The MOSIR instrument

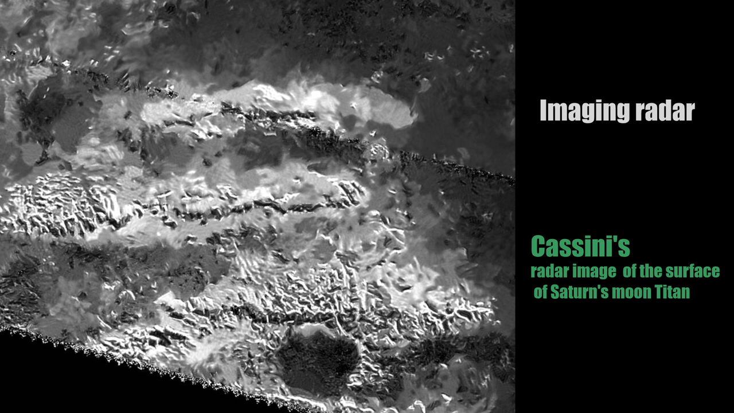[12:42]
An image similar to a map or a photograph. But how do we do that with a single radar antenna? Many times when we think of a radar system, we think of two things.
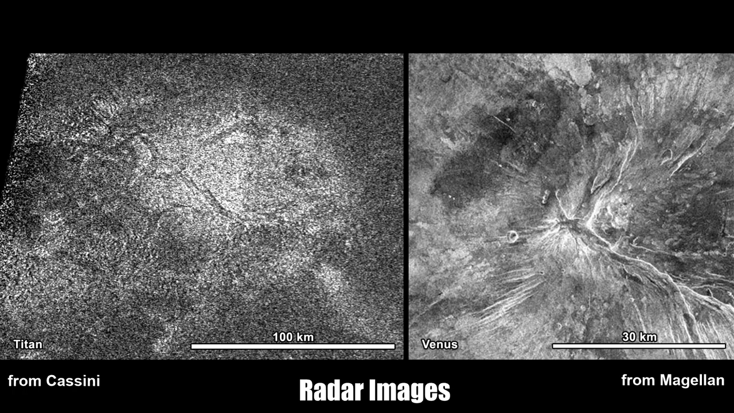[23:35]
Now that we can create a two-dimensional image using radar,
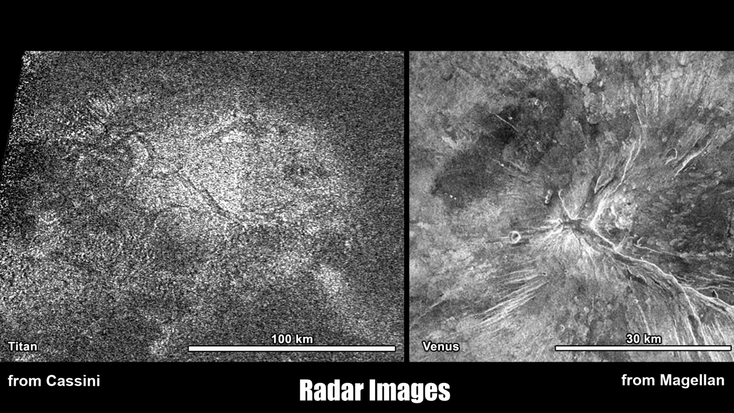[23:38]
we now need to talk about how we can tune the system to only detect reflections that originate from within the ground, and not from the surface.